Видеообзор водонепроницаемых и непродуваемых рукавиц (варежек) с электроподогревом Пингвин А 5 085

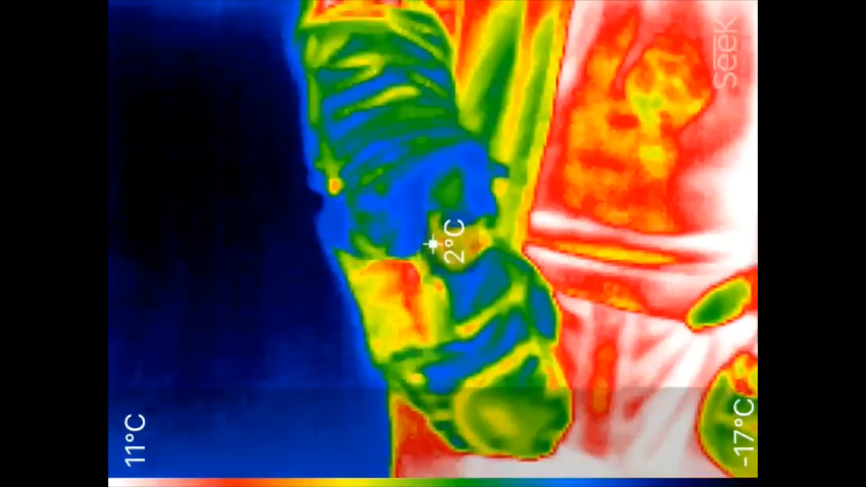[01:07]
On screen: spot 2°C, scale top 11°C, scale bottom -17°C
Здесь у нас 17, на этой крайней точке.
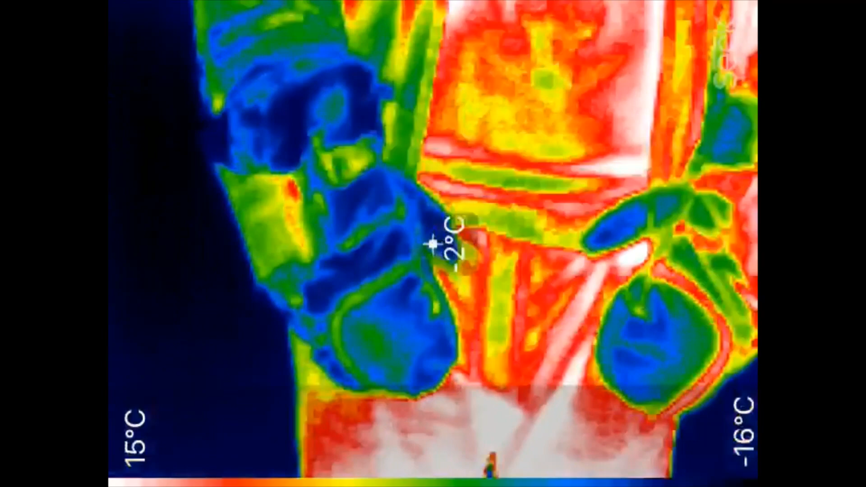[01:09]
Ну, где-то так и есть. Минус 17, больше холодного. Давайте подойдем к варежкам.
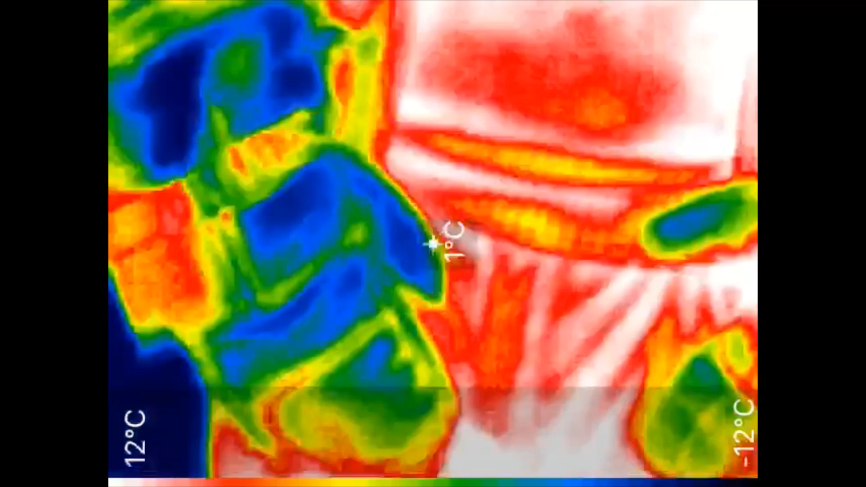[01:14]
On screen: spot 1°C, scale top 12°C, scale bottom -12°C
Показывайте варежки. Видите, они греют. Вот это у нас ладошки. Здесь у нас 20.
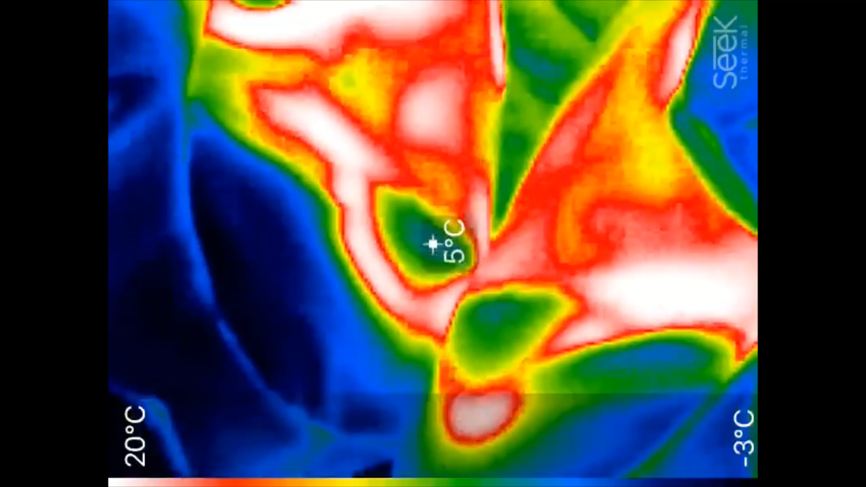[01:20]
On screen: spot 5°C, scale top 20°C, scale bottom -3°C
Это снаружи. Внутри там вообще банька. Сейчас покажем. Видите, вот она. Покажите большой палец.
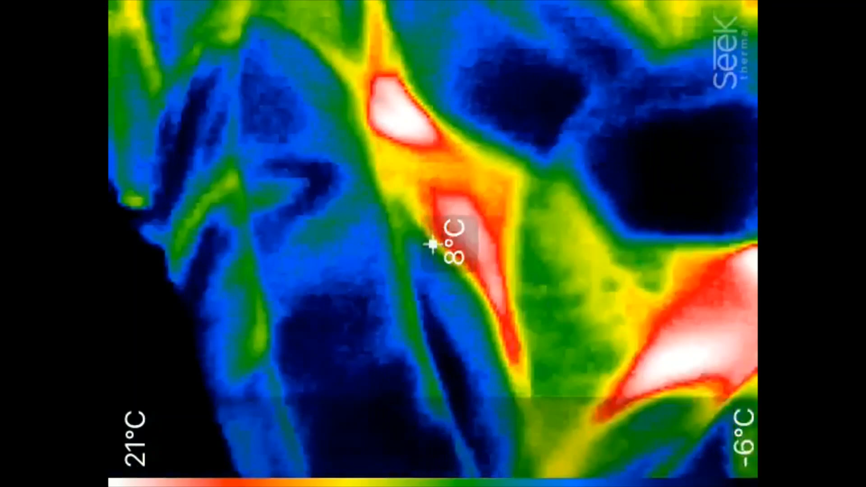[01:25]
On screen: spot 8°C, scale top 21°C, scale bottom -6°C
Пошевелите большим пальцем. Нет, это где тут.
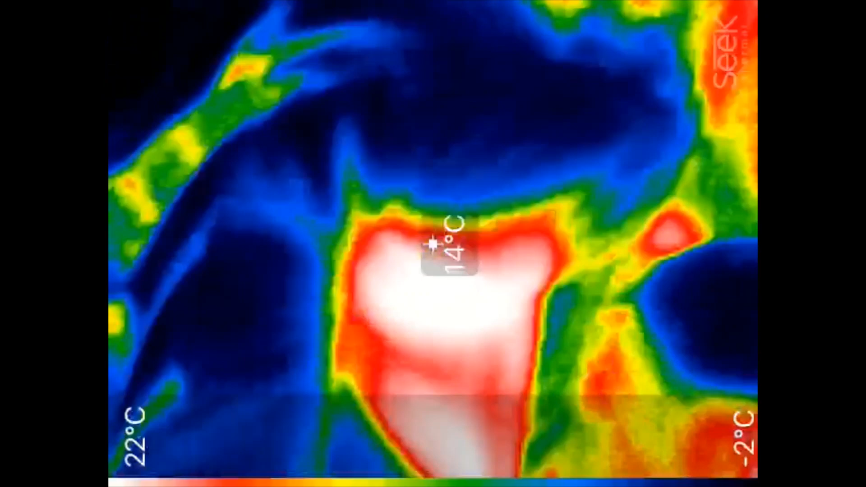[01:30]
On screen: spot 14°C, scale top 22°C, scale bottom -2°C
Вот видите, вот большой палец. 18, 26, 28. Но это снаружи, не внутри.
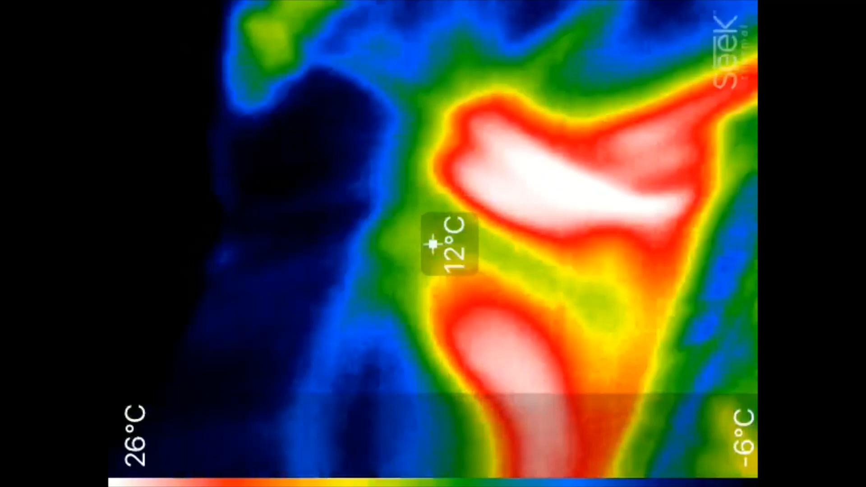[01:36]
On screen: spot 12°C, scale top 26°C, scale bottom -6°C
Поверните теперь кистями. Ну, это нет. Наоборот. Видите, вот с этой стороны у нас тоже.
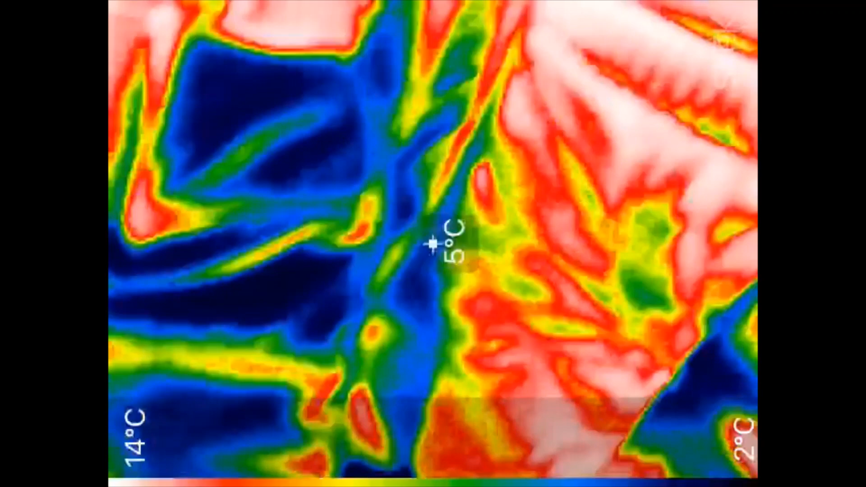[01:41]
On screen: spot 5°C, scale top 14°C, scale bottom 2°C
Видите, тут шлейфы тоже все прогрето.
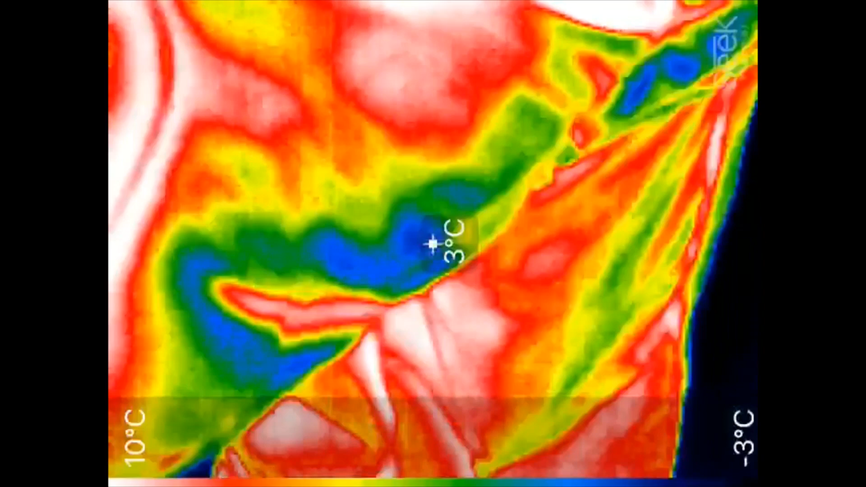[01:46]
On screen: spot 3°C, scale top 10°C, scale bottom -3°C
Но тут то, что из-за теплоизоляции хорошие, где тут не сильно видно, вот они, эти варежки. Вот тут пауэрбанк, да, вот оно здесь.
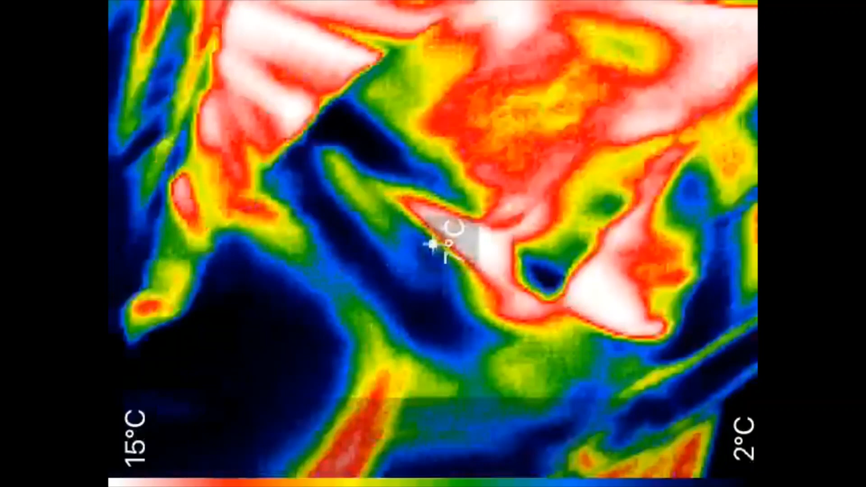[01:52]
On screen: scale top 15°C, scale bottom 2°C
То есть они греют полностью в окружную и большой палец. А теперь снимите любую варежку.
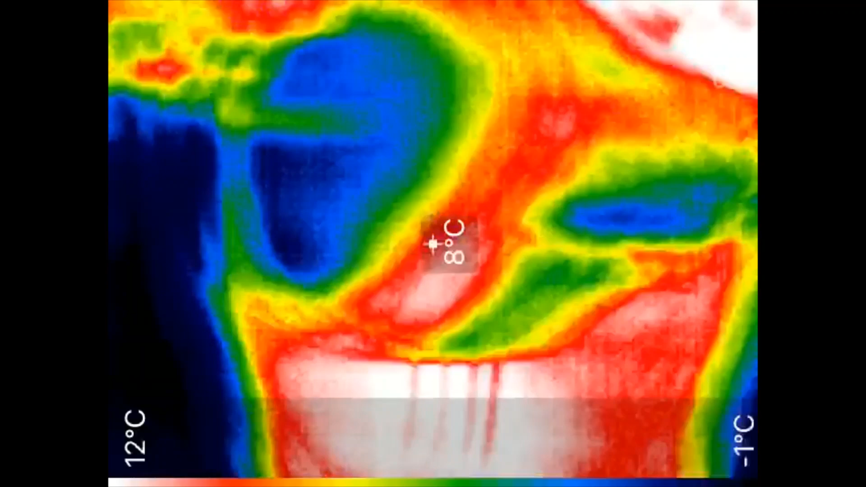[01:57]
On screen: spot 8°C, scale top 12°C, scale bottom -1°C
Давайте внутри посмотрим, что там у нас творится внутри, да, тут.
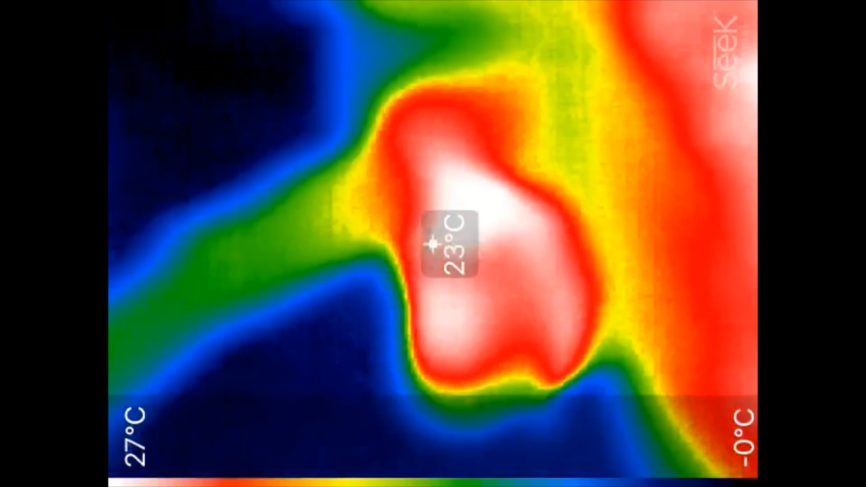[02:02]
On screen: spot 23°C
Где тут у нас...
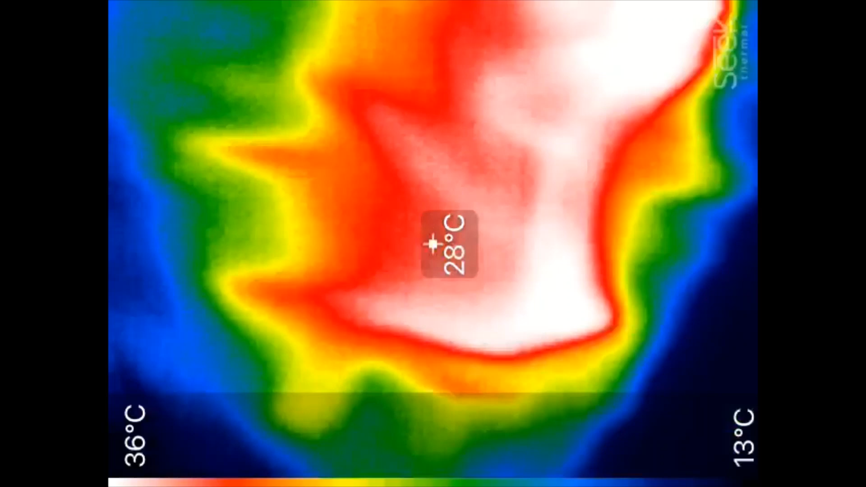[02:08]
On screen: spot 28°C, scale top 36°C, scale bottom 13°C
48, 50, 60. Но это на морозе, я говорю, на улице мороз.
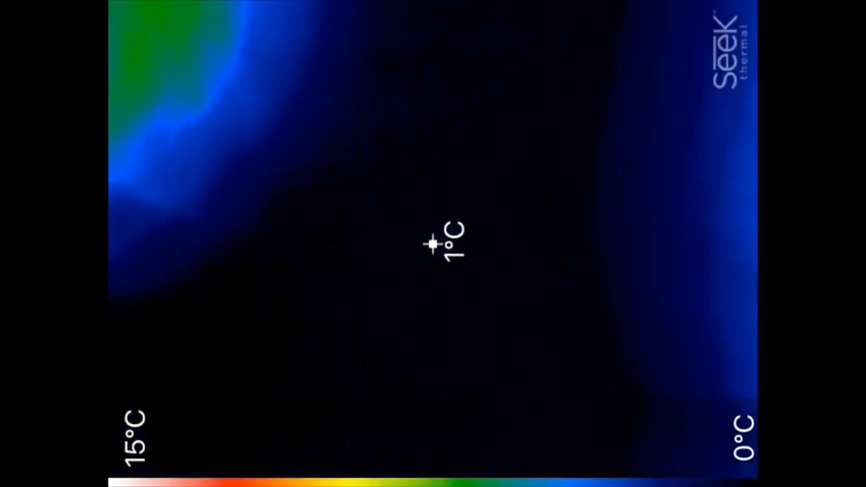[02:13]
On screen: spot 1°C, scale top 15°C, scale bottom 0°C
У нас тут крайняя точка где-то минус 17, 18. Чуть тепловизора из-за отражения тоже сейчас покажу.
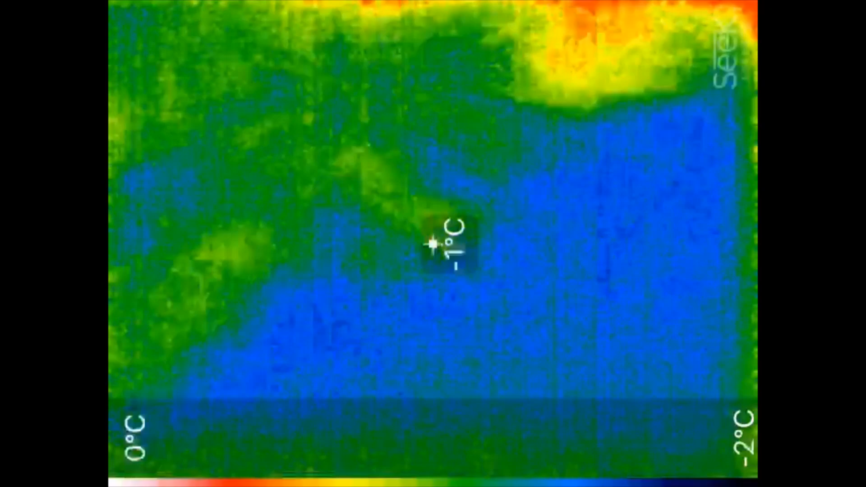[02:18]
On screen: spot -1°C, scale top 0°C, scale bottom -2°C
Видите, говорю, вот она тут минус.
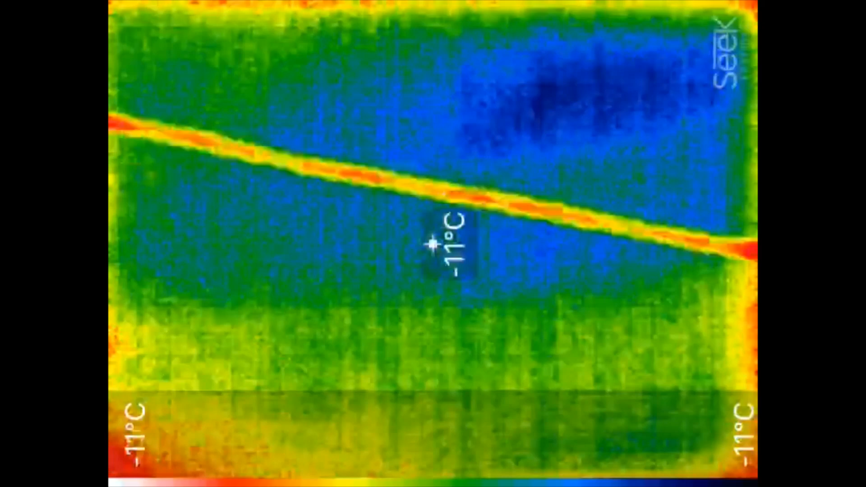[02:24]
On screen: spot -11°C, scale top -11°C, scale bottom -11°C
Ну, достаточно холодно, минус 17 показывал тут на воздухе.